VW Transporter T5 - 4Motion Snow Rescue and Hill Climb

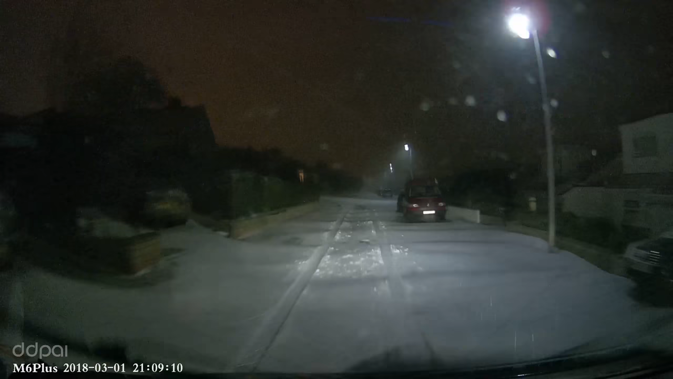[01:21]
Can we get help here? Yeah. Yeah. Absolutely. Drifting into that car. What? Come on, Nelly. You can do it. It's quite deep in those places. Oh. That was the curve. Is that the curve? Is that the curve? I can't even see the curve.